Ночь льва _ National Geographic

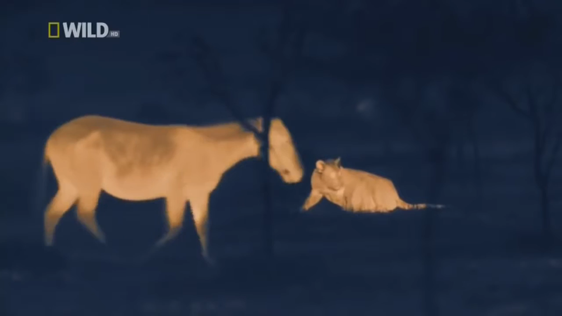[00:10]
Камеры повышенной светочувствительности с тепловым наведением проникают в кромешную тьму, предоставляя наилучший вид.
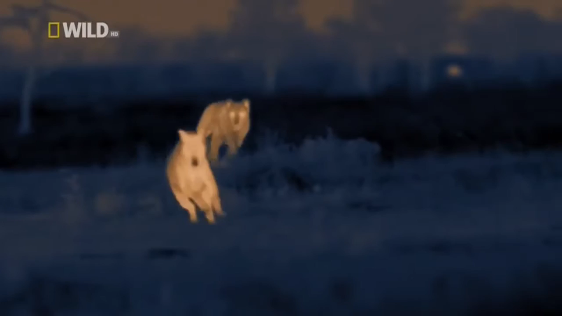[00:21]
Проследите за действиями львов в период наибольшей активности. Понаблюдайте, как они используют темноту себе во благо и навсегда измените свое представление о них.
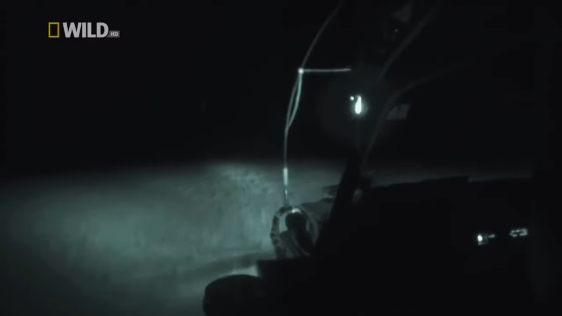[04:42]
Требуются дополнительные камеры и оборудование. В этом мраке очки ночного видения функционируют только вкупе с инфракрасным светом. Инфракрасные лучи не видны хищникам и травоядным.
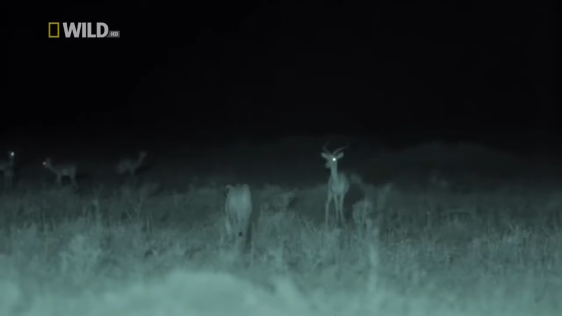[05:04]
А инфракрасные камеры позволяют наблюдать, как в темноте животные становятся практически слепыми. Но когда действие передвигается дальше, не помогает даже мощное инфракрасное освещение.
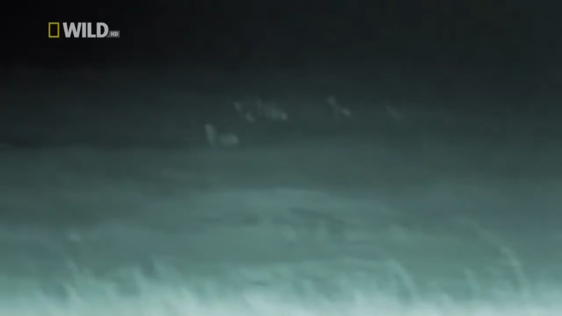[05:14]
Однако мы продолжаем следить с помощью новой термовидеокамеры.
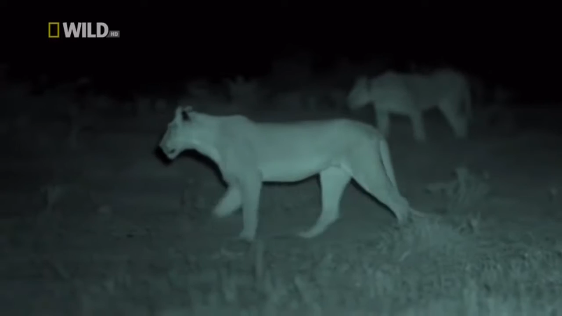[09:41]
Доносимый ветерком запах дает львице представление, сколько там животных и какие именно. Антилопы гну, импала и топи. Все это потенциальные блюда. Эти львицы хорошо сработались.
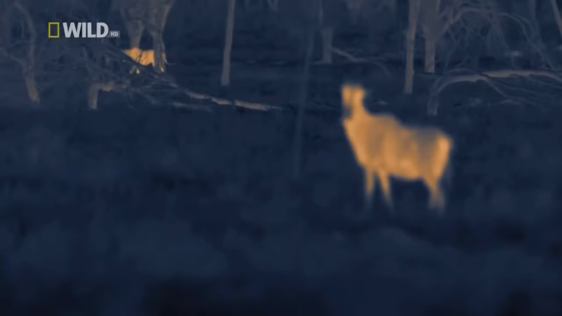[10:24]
Пасущиеся животные прислушиваются к малейшему шороху. Теперь с каждой стороны ничего не подозревающего стада – польвицы.
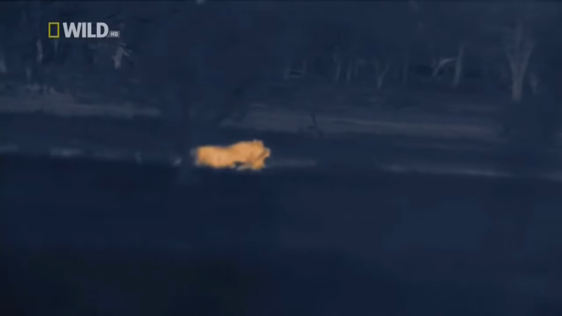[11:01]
Движется по направлению к звукам борьбы. Напарница держит трахею антилопы смертельной хваткой. В темноте львятам слышно, что матери убили добычу.
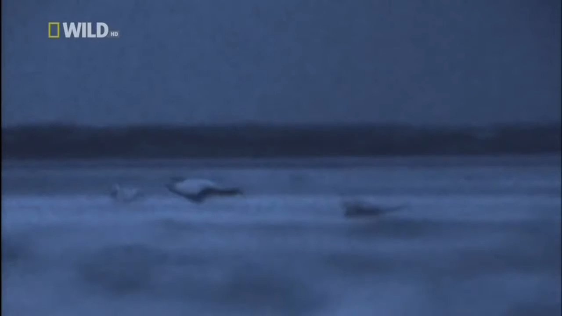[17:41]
В ярком лунном свете сернобык замечает, как львица срывается из укрытия и мчится, чтобы убить его. Верхний предел скорости львицы – 80 км в час, но она может удерживать ее лишь несколько секунд, в отличие от сернобыка.
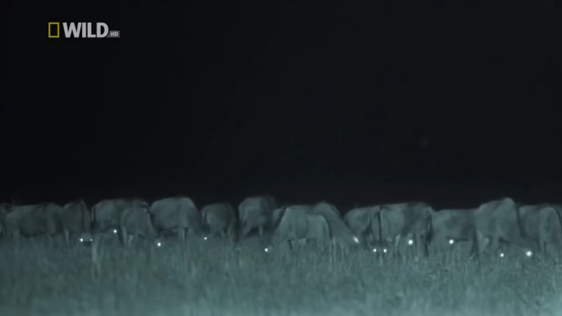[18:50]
Многие животные компенсируют это отражательным слоем глаз, которые можно видеть на инфракрасной камере. Без такого освещения изображение на звездной камере становится очень шероховатым.
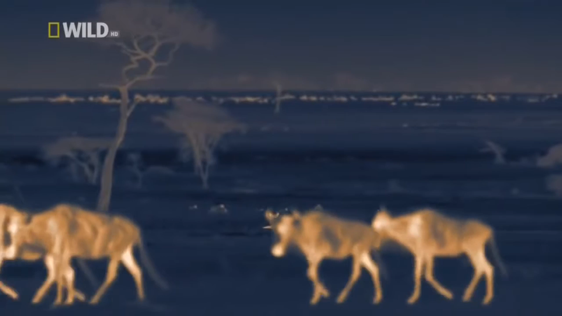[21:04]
Одна из молодых самок не в силах устоять. И брат вместе с ней.
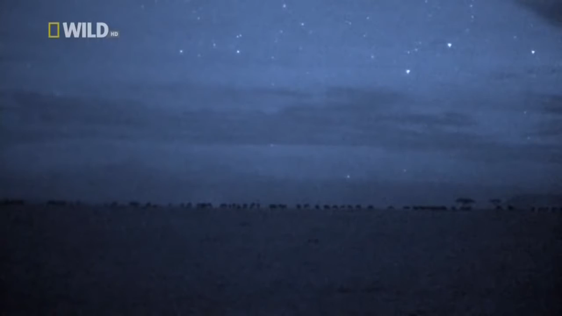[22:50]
Звездная камера уже может различить стадо, а львица пока нет. И они ее не видят.
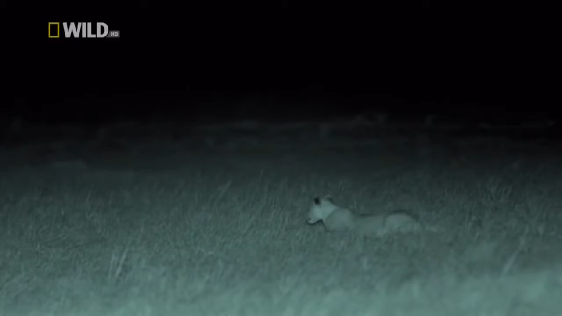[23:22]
Для львицы они лишь силуэты на фоне звездного неба.
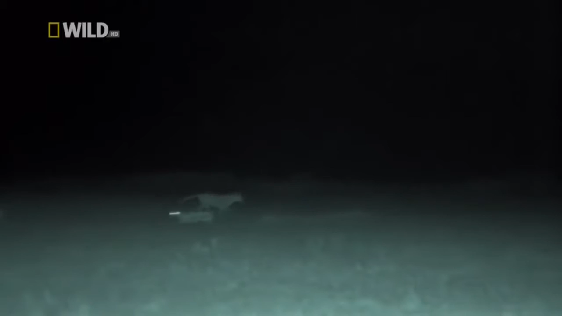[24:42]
Львица узнают, что что-то произошло под топоту копыт. Наверное, мама кого-то убила, как обычно. Им просто нужно привыкнуть к звукам схватки.
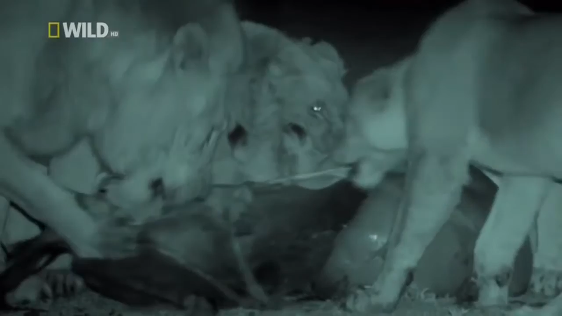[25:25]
Молодежь начинает узнавать добычу, но нужно внимательно следить за мамой в будущем.
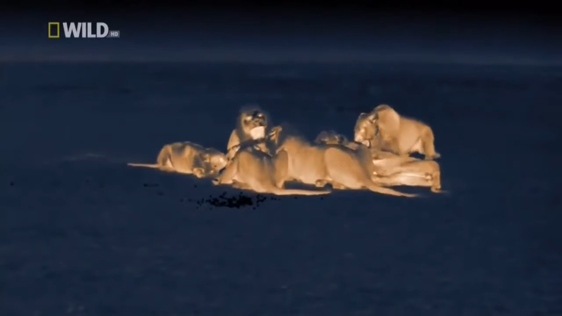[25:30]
Она не всегда будет рядом, чтобы помочь. Надеемся, со временем львиата станут такими же способными, как мать.